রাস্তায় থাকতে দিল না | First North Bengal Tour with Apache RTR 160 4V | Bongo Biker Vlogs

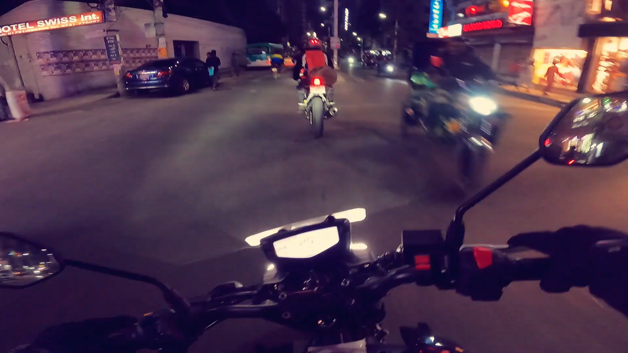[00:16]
সবচেয়ে ভালো লাগা বিষয় যেটা, 9:30 বাজে, কোনো যানজট নেই, এই একটা জিনিস। আচ্ছাই চলে এসেছি গো মাসুদ ভাই।
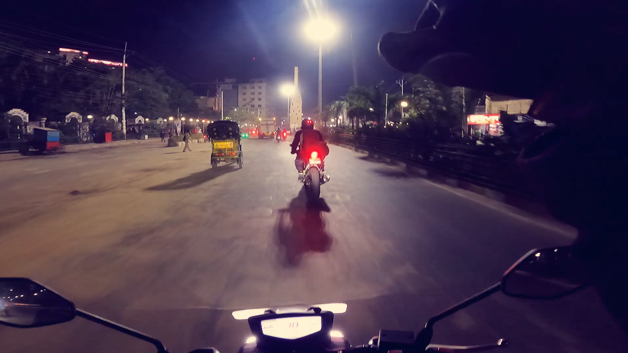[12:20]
খুব সুন্দর একটা মনুমেন্ট দেখা যাচ্ছে, এই মনুমেন্টটার নামটা আমি জানি না, সামনে গিয়ে দেখি দেখা যায় নামটা জানতে পারি কিনা।
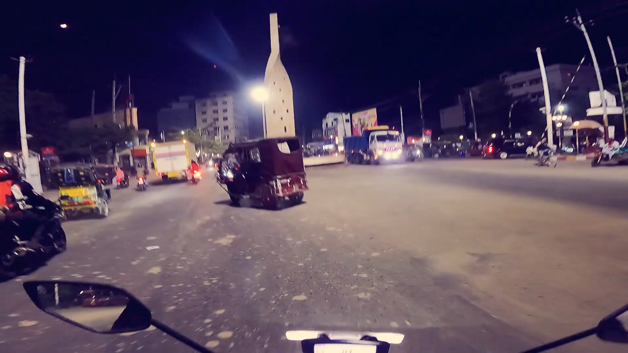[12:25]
এই জায়গাটা হচ্ছে শহীদ কামরুজ্জামান চত্বর, আই থিঙ্ক এটা শহীদ কামরুজ্জামান চত্বর।
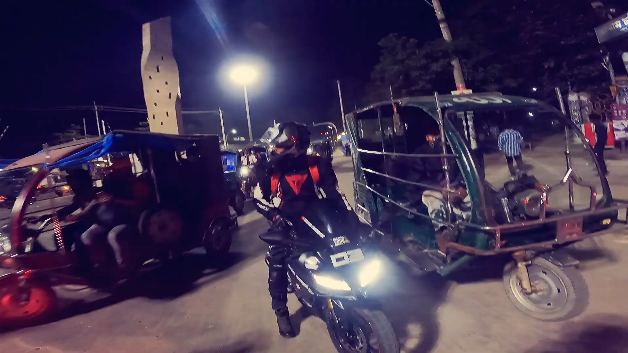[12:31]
শহীদ কামরুজ্জামান চত্বর খুব সুন্দর জিনিসটা,
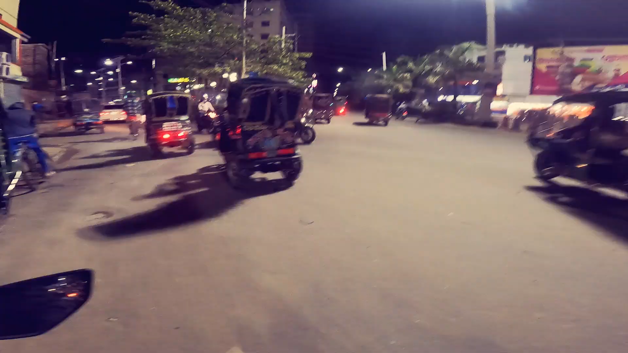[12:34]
একেবারে আলোকিত একটা শহর, বিভাগীয় শহর বলে কথা। বিভাগীয় শহরগুলো সবসময় সুন্দর হয়, আর এটা হচ্ছে তার আরেকটা রূপ। আমরা এখনও আমাদের ডেস্টিনেশনে পৌঁছাতে পারিনি।